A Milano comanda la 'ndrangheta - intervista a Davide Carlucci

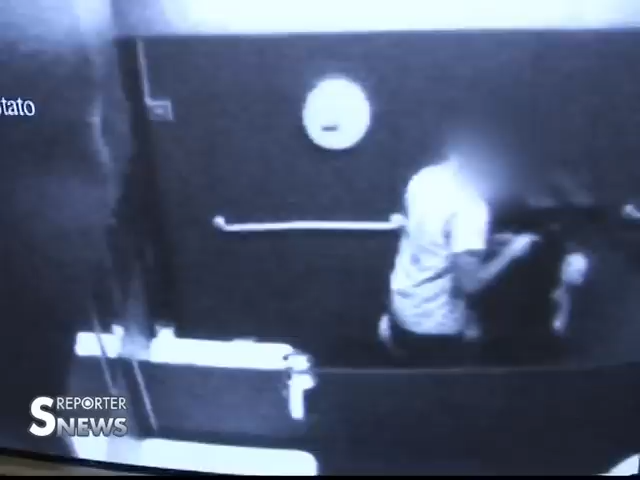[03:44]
Ed eccolo in queste immagini il viavai di consumatori, imprenditori e persone dello spettacolo ripresi mentre sniffano la polvere bianca.